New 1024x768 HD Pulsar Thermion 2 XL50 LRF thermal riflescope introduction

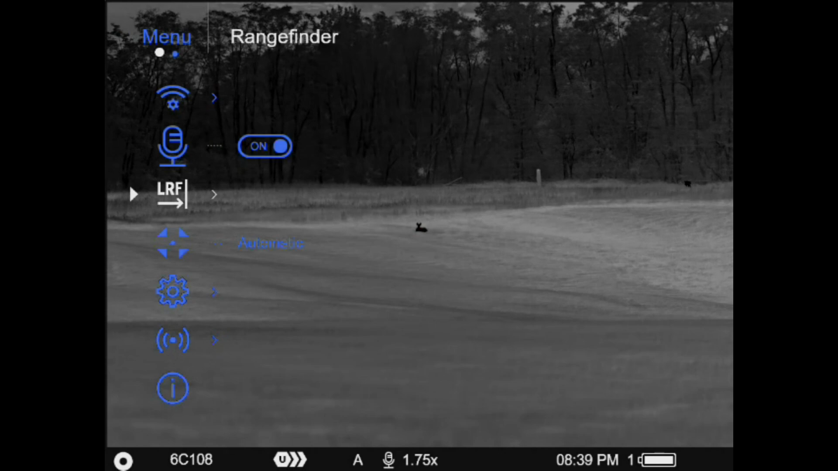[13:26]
You can also see where the ballistics calculator gives you a fair amount of information in the upper right-hand corner of the screen. It's going to give you a range distance. It's going to show you some angle compensation information.
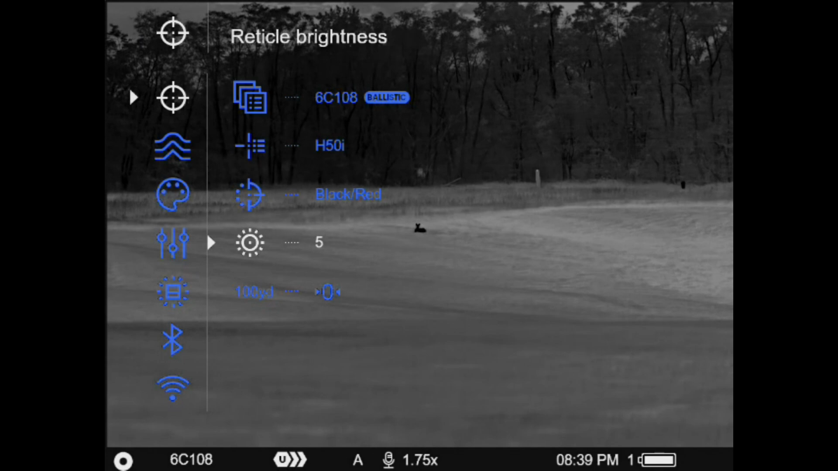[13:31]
So, there you can see I'm increasing that reticle brightness, and you can see kind of the effect that that has on that X when I drop back out here.
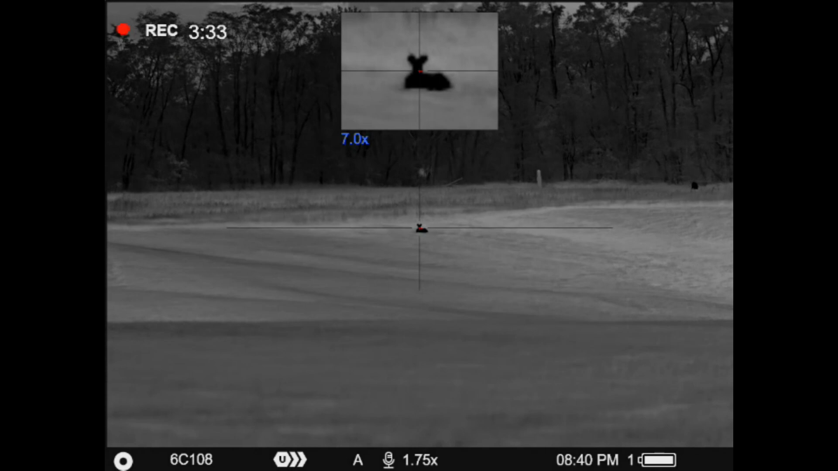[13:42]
Also, be aware. So, I'm going to take a reading here to get the X to pop up. And then, also be aware in the menu, you can now,
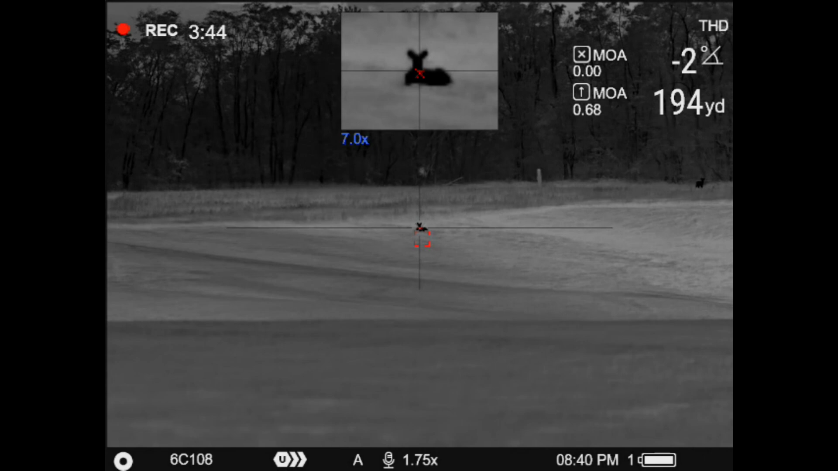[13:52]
as long as the range finder isn't active on the screen, if you do a simple press on that range finder button, you can get that X to fast cancel and get off of the display.
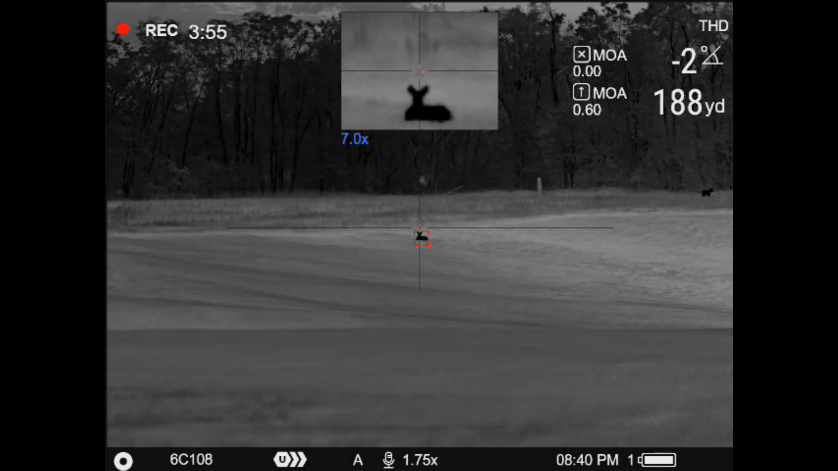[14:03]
So, basically, you just let the range finder will time out, do a short press on that range finding button, and then don't do the secondary press to rearrange a target, and the X will just cancel itself out.
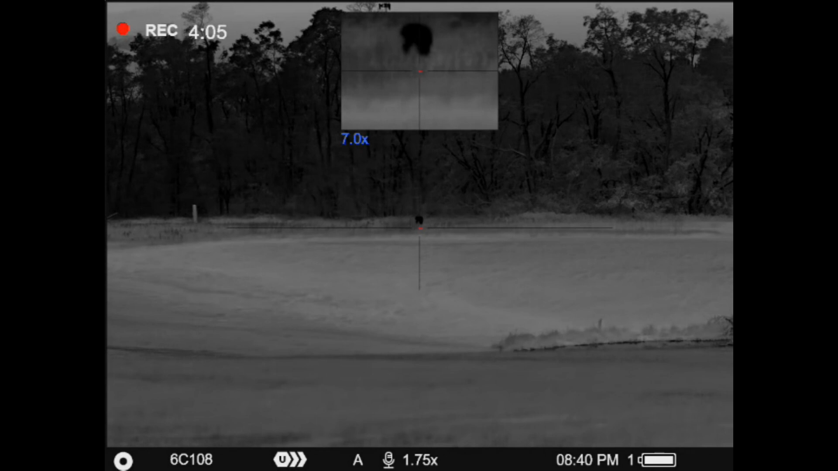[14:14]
So, that can be really handy in some situations, you know,
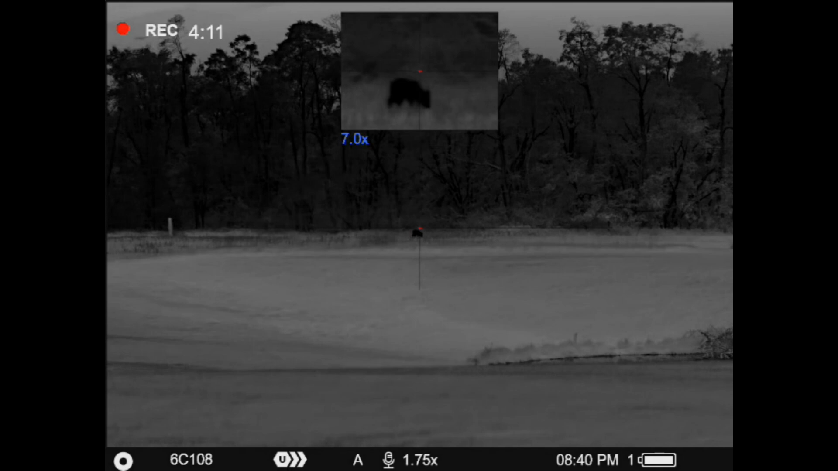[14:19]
if you're going to take a follow-up shot and don't necessarily want that to be displayed on there.
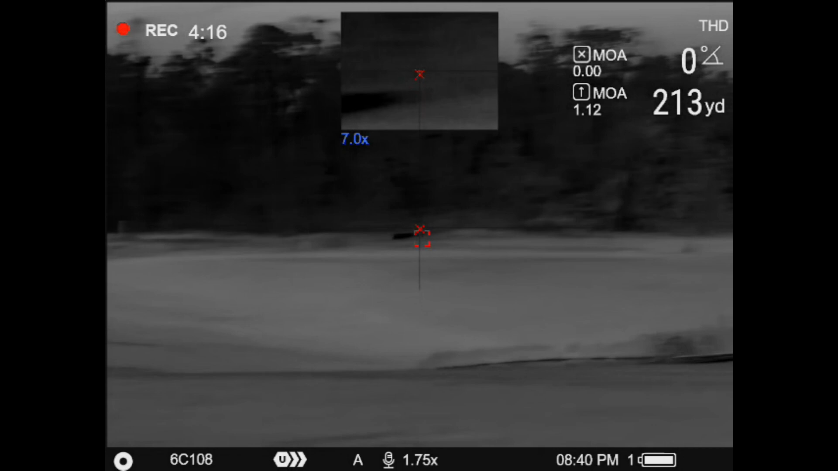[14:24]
Another improvement that they made in the zeroing menu previously,
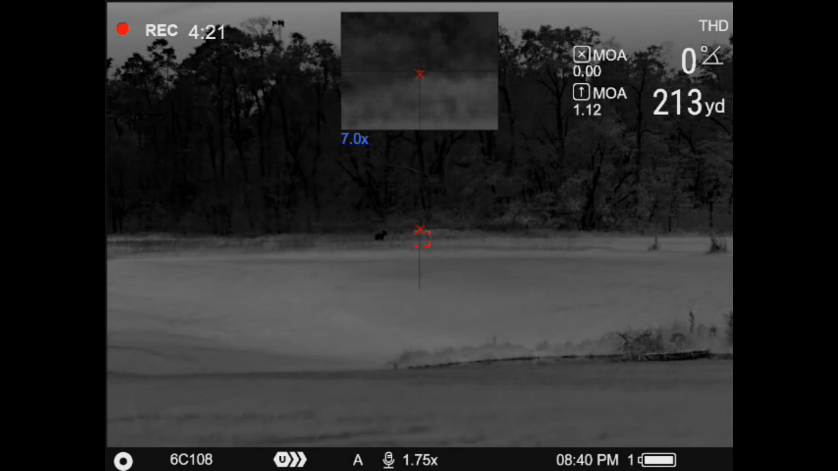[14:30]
the displays, in terms of move equivalencies, were shown in millimeters at 100 meters.
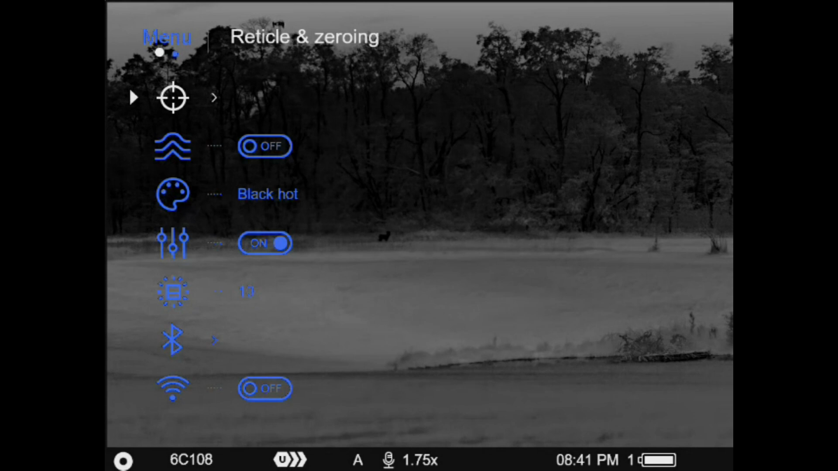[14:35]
So, I'm going inside the zeroing menu here to show you that, and you can see right now, zoomed back at 1.75x, it's telling me, because intuitively I'm in yards, it switches that, and it's telling me the click equivalencies are 0.87 inches at 100 yards. As you zoom, the background image doubles in size, and so those move equivalencies will go down.
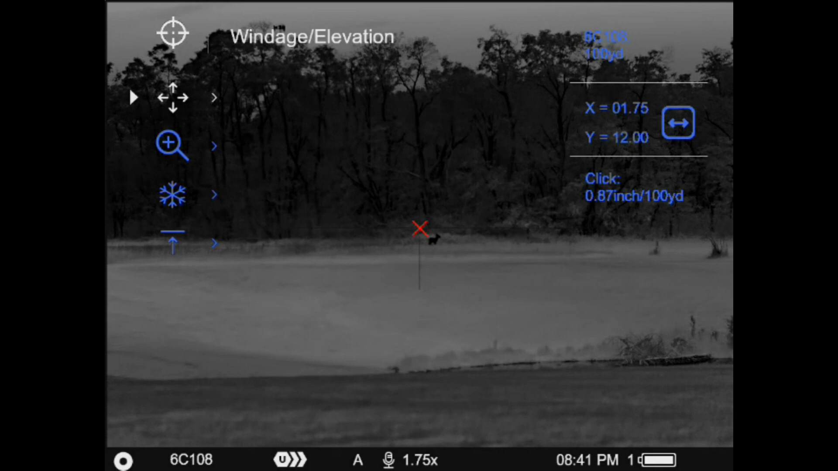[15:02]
So, you know, if you hit that little plus button back there while you're in the windage elevation subsection,
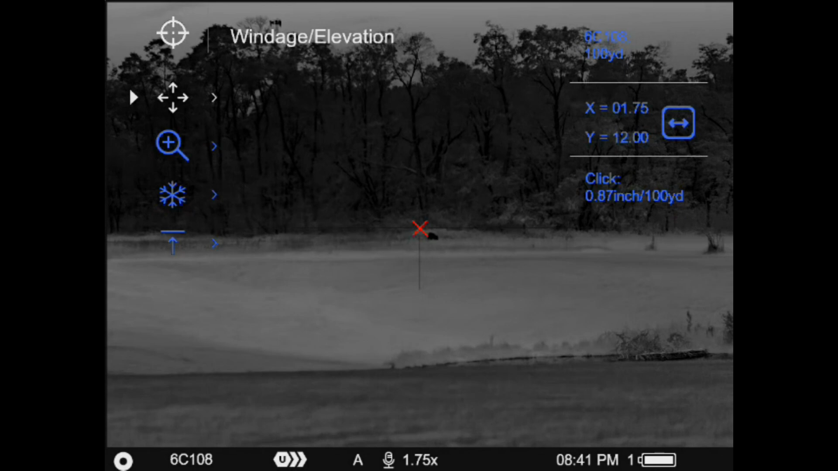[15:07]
you can perform the zooming function without having to drop out of that menu, and you're going to get,
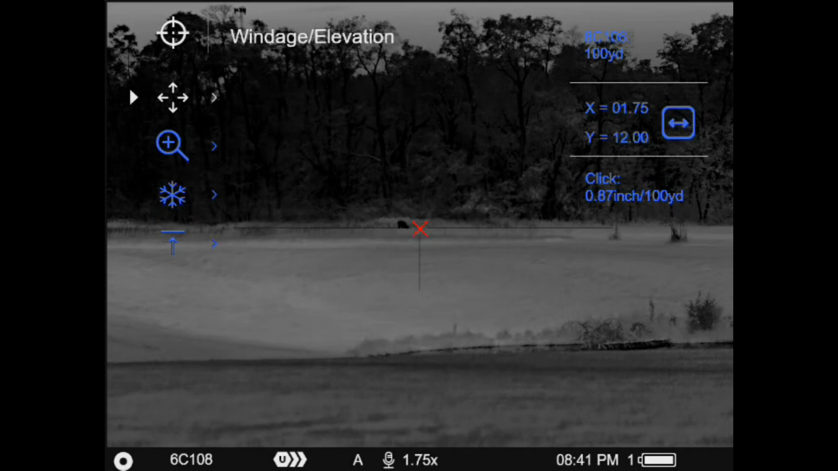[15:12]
you know, a finer move click equivalency, and that's going to be reflected. So, you know, where that can be really, really handy is for the guy that, say, for example, you know, takes a shot and he knows that he's four inches off the target and, you know, four inches high and two inches to the right, you could essentially go to a certain magnification,
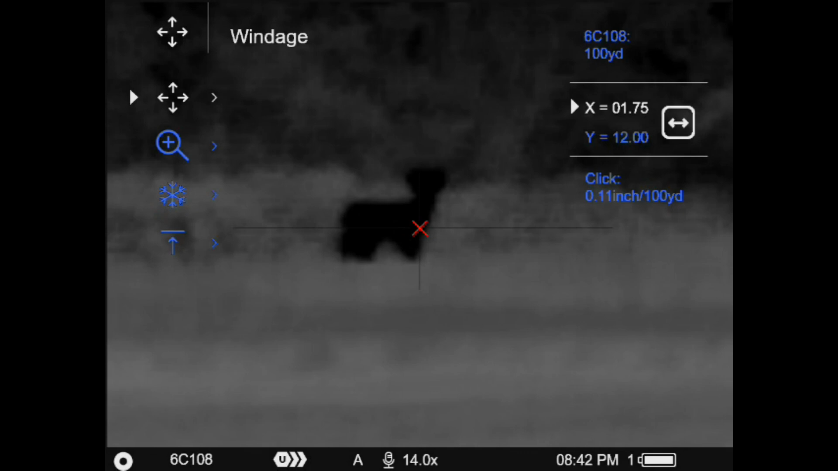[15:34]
it'll tell you the inch equivalencies, divide that out,
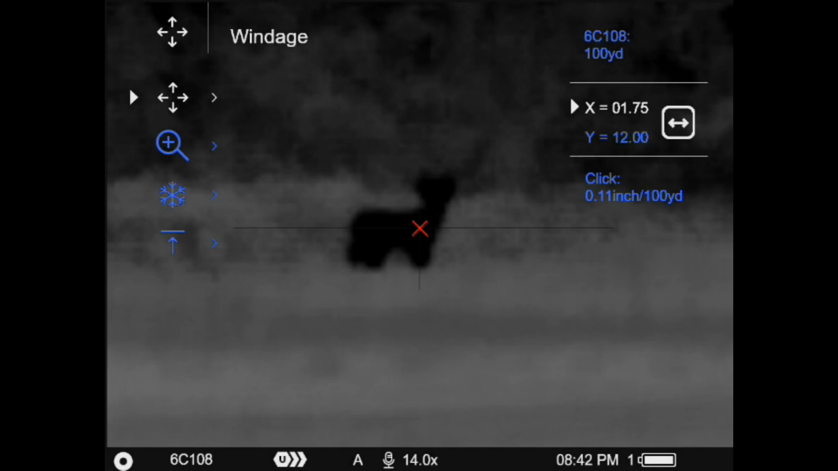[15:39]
and just make that many, you know, detent click adjustments to be able to zero doing it that way.